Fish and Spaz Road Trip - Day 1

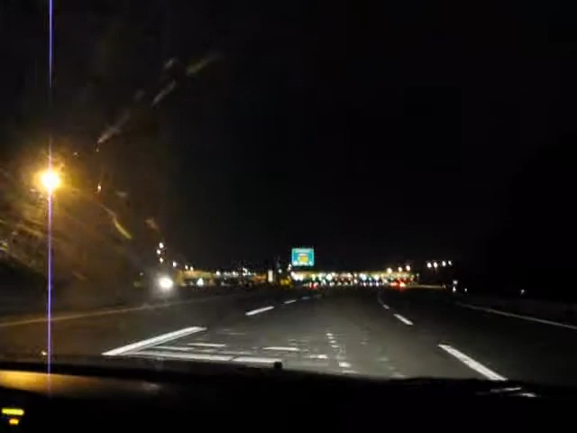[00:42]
Alright, here we are. It is 4.06 in the morning. We left at about 2.30. This toll plaza going from New Jersey to Delaware. The end of the turnpike. Bye, Jersey.